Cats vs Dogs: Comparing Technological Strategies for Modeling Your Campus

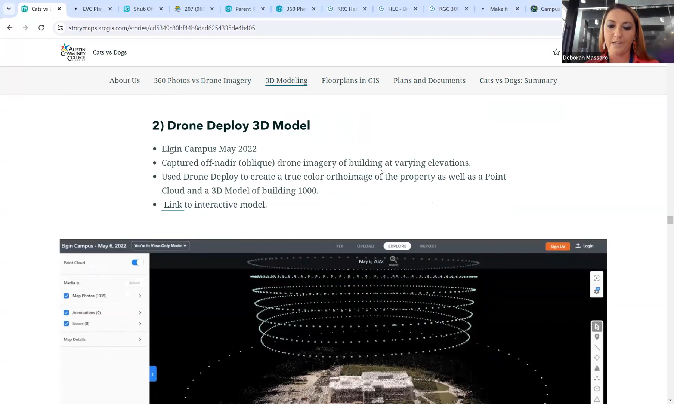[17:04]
To make this model, we had to capture imagery at various heights. First, we got flat imagery at 200 feet. Then we got oblique imagery at various elevations.
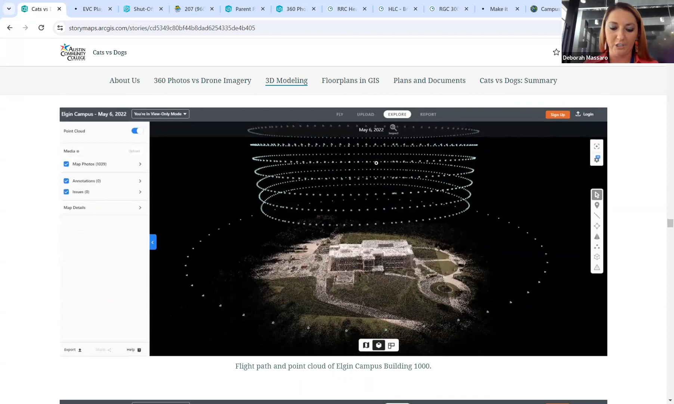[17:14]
With this data, we used drone deploy to create a 3D model of our building. We can then bring the drone deploy model into ArcGIS Pro and view it as a scene.